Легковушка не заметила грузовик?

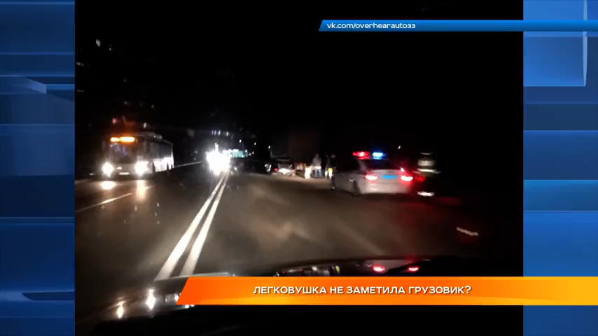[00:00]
Легковушка въехала в грузовик, стоявший на краю проезжей части. ДТП произошло в начале 9-го вечера на улице Почаевской в районе дома 4А.